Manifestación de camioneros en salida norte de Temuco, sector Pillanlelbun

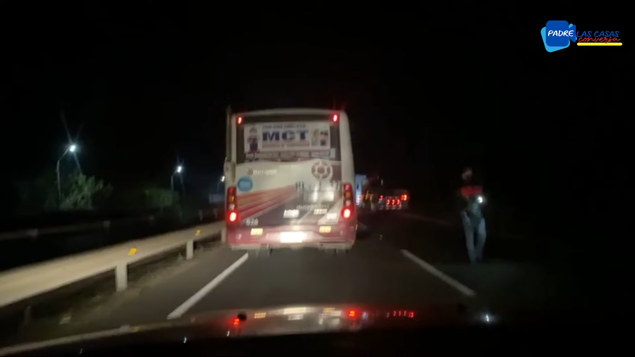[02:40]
hacia el interior, pero les vamos a contar aquí, les vamos a mostrar cómo se está desarrollando esta movilización de camioneros que se apostó durante esta tarde. Un poco después, pasado el mediodía aproximadamente, una de la tarde aproximadamente, empezaron a llegar los camiones. Veíamos también que unos trabajadores que venían en un bus, se bajaron también a acompañar por un rato acá a la movilización. A ratos detienen camiones principalmente, para que toquen la bocina y se queden en un momento ahí.
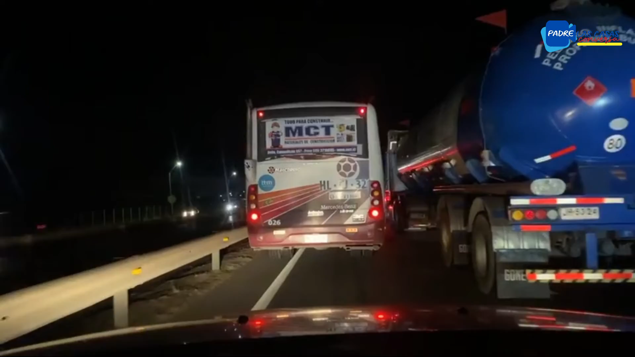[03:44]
cómo se está generando este paro de camioneros acá en la salida norte de Temuco.
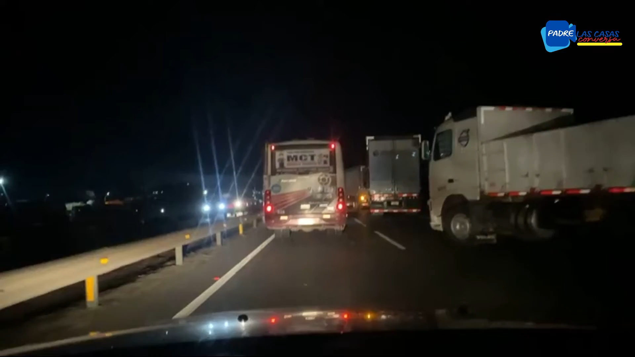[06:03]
pero ahora me parece mucho que hay más de 30, sin considerar los que están dentro de la playa de estacionamiento que tiene este servicentro, que está a nuestra izquierda, que ahí deben haber fácil 20 camiones más dentro, que algunos obviamente están en esta misma movilización y otros están esperando, digamos, continuar su camino, descansando un momento. Ya no todos tampoco adhieren a la movilización, los que están acá en esta playa de estacionamiento, vemos que hay algunos que tienen que ver principalmente con combustible.